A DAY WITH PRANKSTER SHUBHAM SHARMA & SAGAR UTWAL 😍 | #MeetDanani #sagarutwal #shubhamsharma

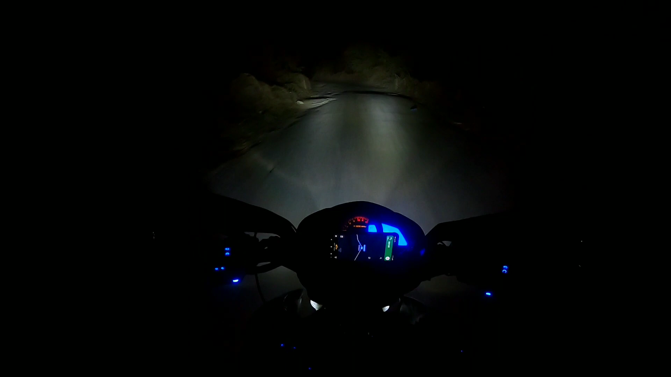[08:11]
कुछ लाइट विट है नहीं यहां पर और इसे उबड़ खबड़
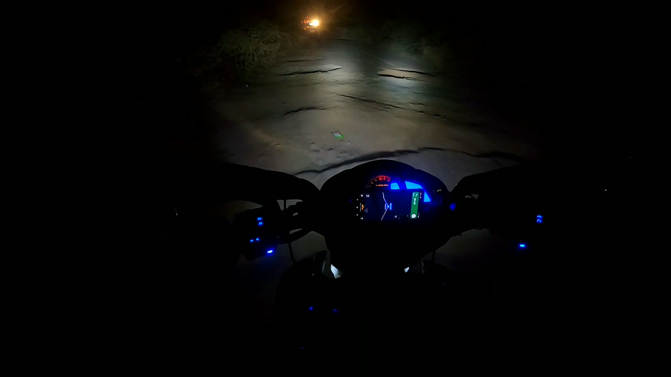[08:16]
वाले रस्ते है जंगल पॉरा जंगल है